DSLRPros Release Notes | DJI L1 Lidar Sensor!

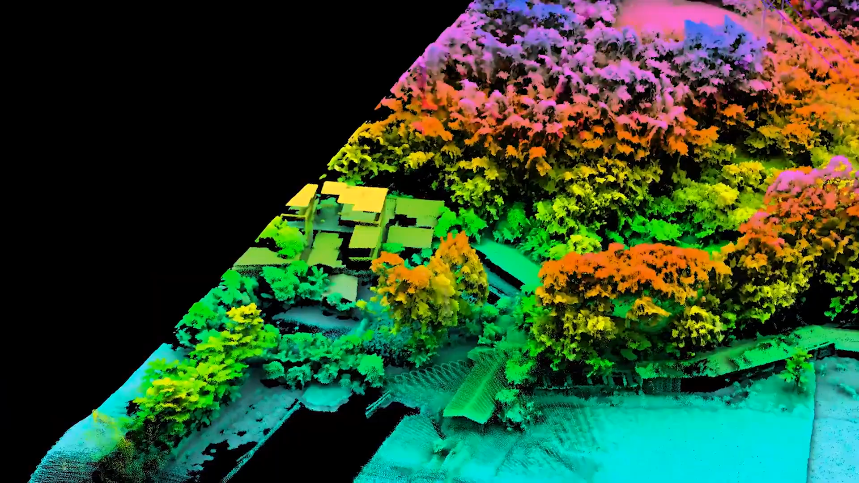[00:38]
This makes this an ideal solution for capturing highly accurate 3D images of complex subjects by combining the quality of the CMOS sensor with the precision of LiDAR.
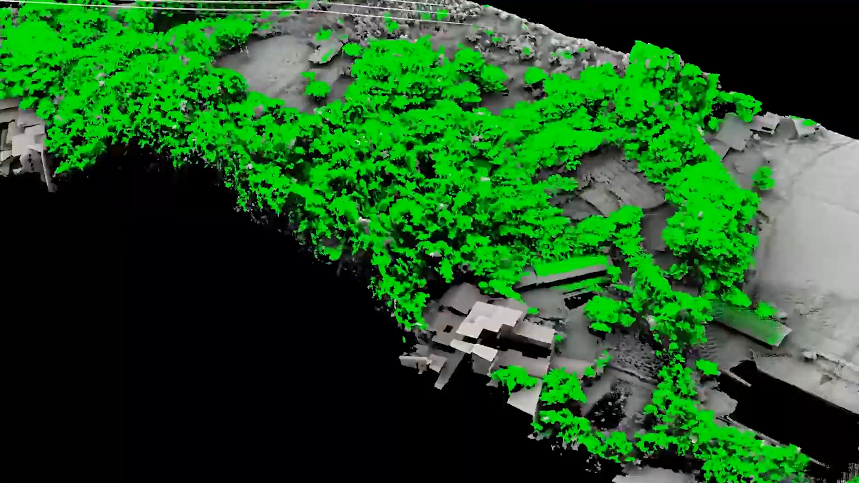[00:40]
The L1 is capable of centimeter-level accuracy,
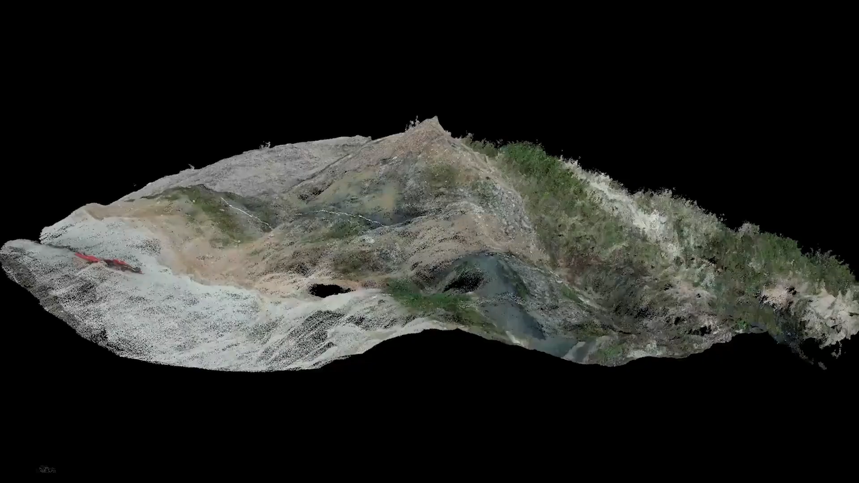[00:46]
capturing 240,000 points per second with support for three returns.
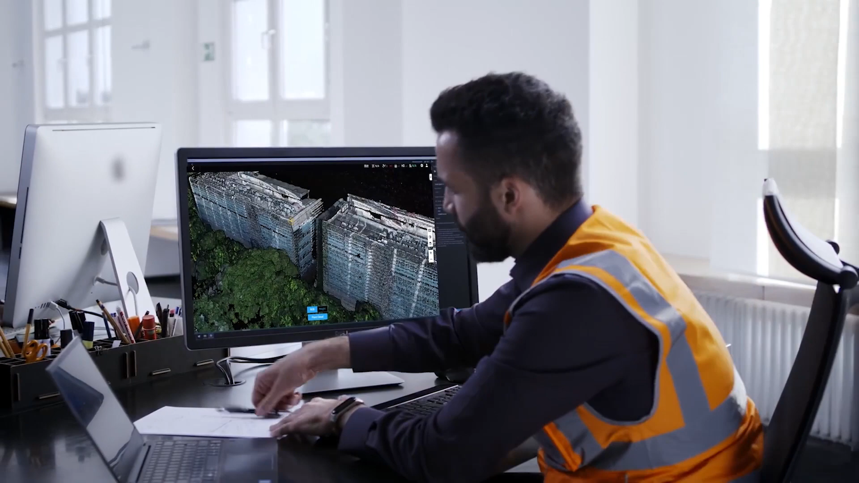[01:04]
You can also record this data fast and efficiently, with the L1's ability to capture two square kilometers in a single flight.
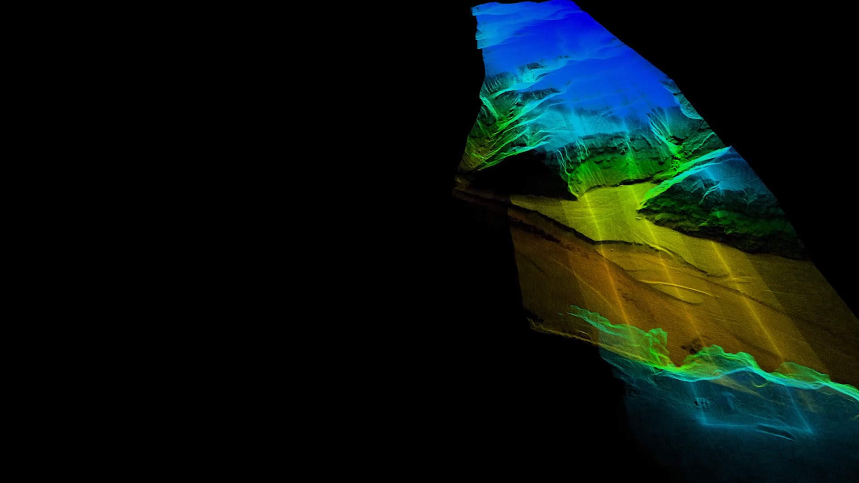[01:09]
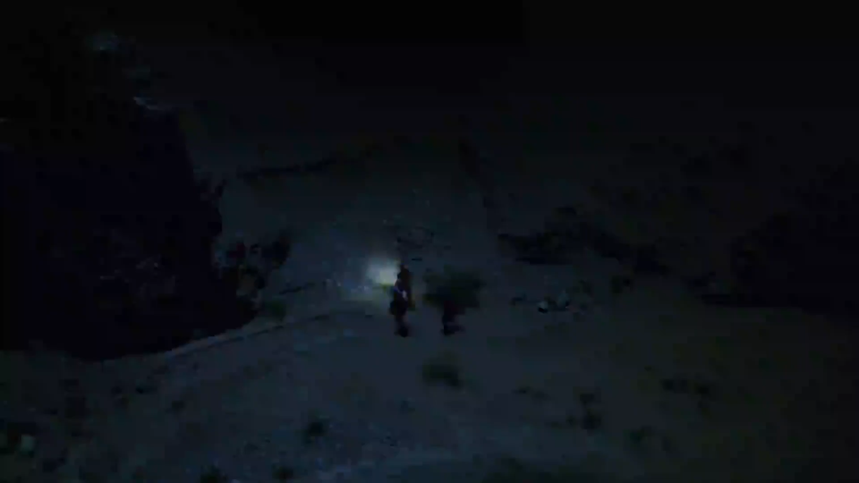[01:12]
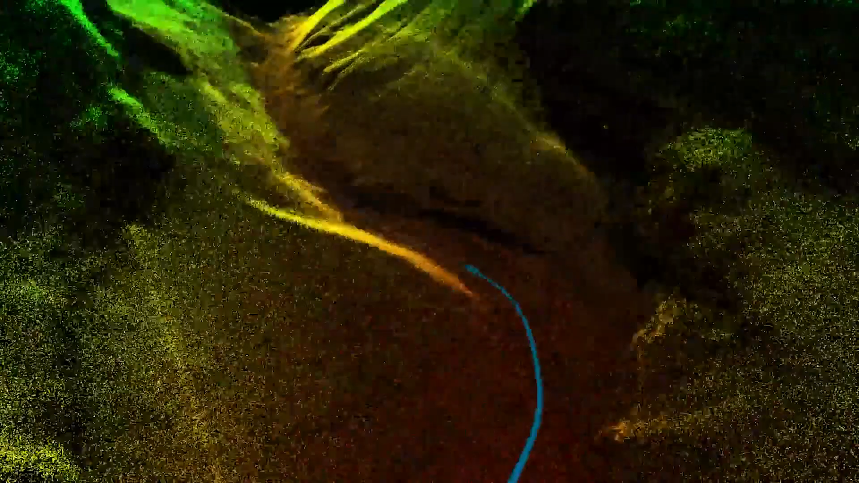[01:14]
DJI boasts the ability for this to display real-time cloud point data, although it does so at a very low resolution. The real-time data delivered to the remote seems to be best used to monitor your mapping progress and not ideal for making calculated decisions.